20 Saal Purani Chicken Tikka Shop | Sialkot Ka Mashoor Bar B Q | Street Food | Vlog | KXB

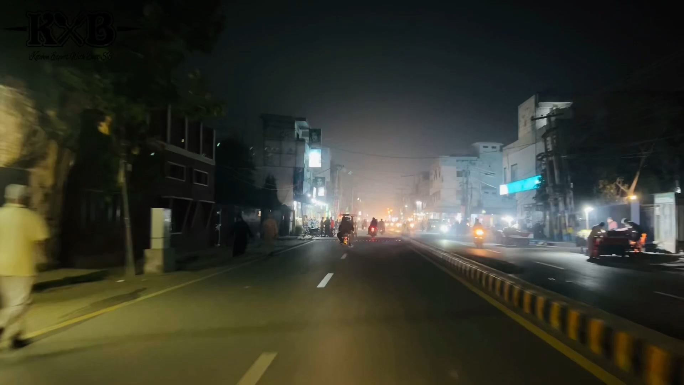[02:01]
بتاؤں یہ تھوڑا سا جیسے ہی آپ آگے آتے ہیں تو یہ مارڈل ٹاؤن کی طرف جو پہلا روڈ انٹر ہوتا ہے جو کہ یہ حادم سویٹ کے بالکل سامنے وہ آپ سامنے حادم